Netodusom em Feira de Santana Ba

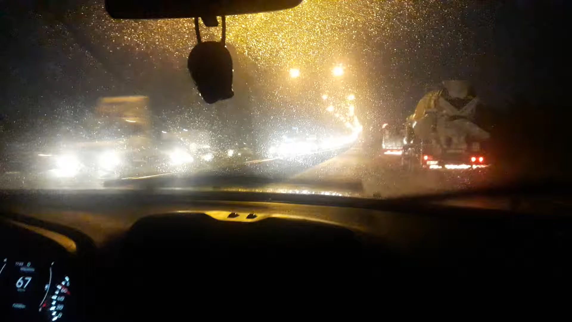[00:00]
Olha só como é que está o trânsito cinegrafista, agora 6 horas da tarde nós estamos em Feira de Santana na Bahia na BR 324 que dá acesso a Salvador e depois a Lagoas mas veja o trânsito do lado esquerdo, cinegrafista parece mais uma descida daquele pessoal que veio do Carnaval veja só,
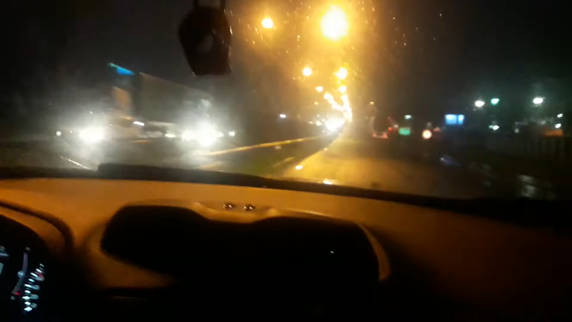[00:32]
todo mundo na rua e uma estranha sensação de que? Peblina, muita chuva do lado esquerdo e do lado direito segue aí no canal Neto do Sul, hoje é 7 de julho, são 5 minutinhos para 6 horas da tarde a caminho de onde cinegrafista? Barra de São Miguel, Alagoas siga aí no canal Neto do Sul